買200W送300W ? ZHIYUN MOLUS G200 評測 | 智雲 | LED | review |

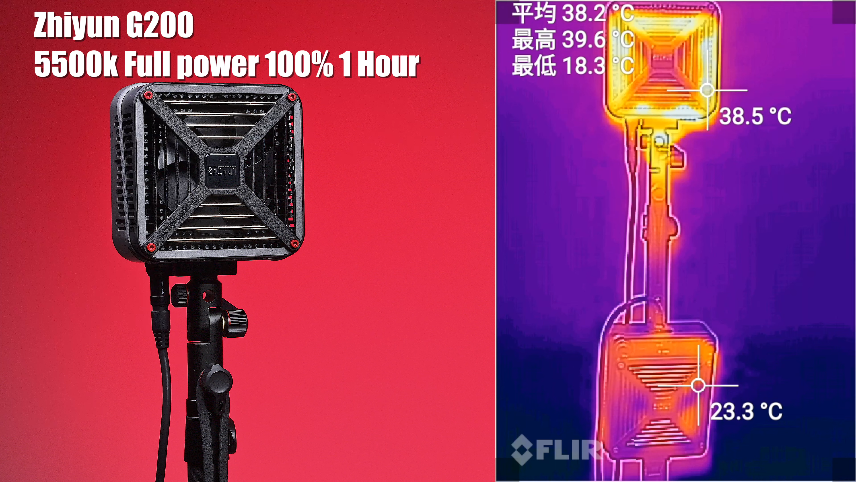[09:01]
On screen: max 39.6°C, min 18.3°C
當然要和大家測試溫度這支燈其實我在右邊畫面已經開了1小時以上溫度來說其實在背面來說Panel 位置真是不熱的而且就算是燈頭背部的位置最高最高也是40至41度而正面我們看到它的反應也是不錯如果你知道其他LED其實
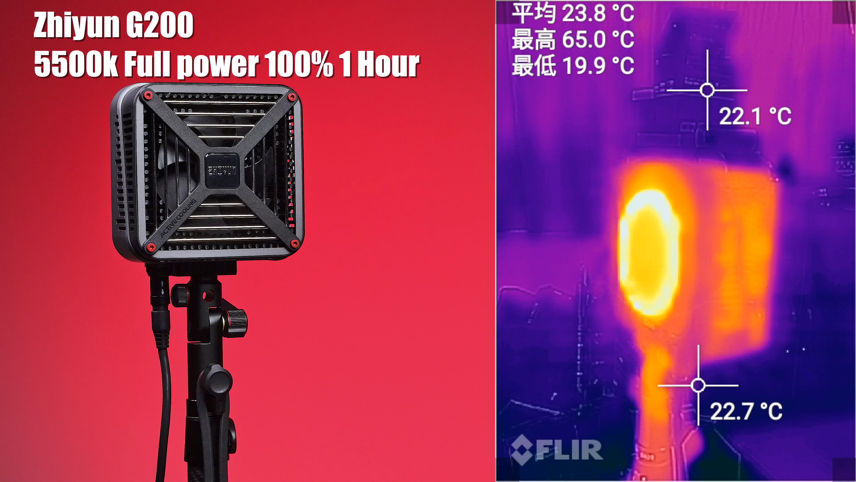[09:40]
On screen: max 65.0°C, min 19.9°C
燈珠也會比較熱但測試中其實是69至70度都還沒有其實70度是69度對於燈珠來說開了1小時也是不錯的這個測試當然是室溫25度20多度的情況下當然如果你硬拉出去戶外就可能會有另一個狀況發生至於Panel 方面即是火牛火牛即是P
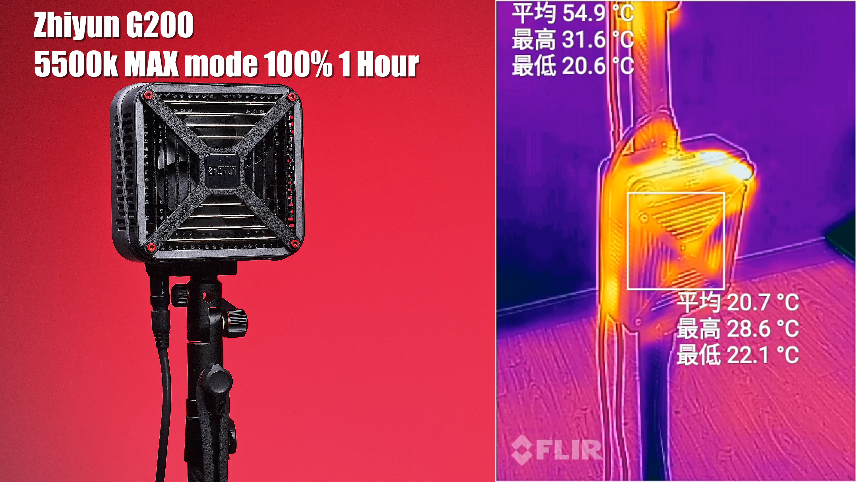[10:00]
anel 位置最高也是20多度30度即是非常不用擔心它的熱量即使最熱的燈頭如果是這麼溫度的話Panel 更加不用擔心至於聲音方面因為我們測出來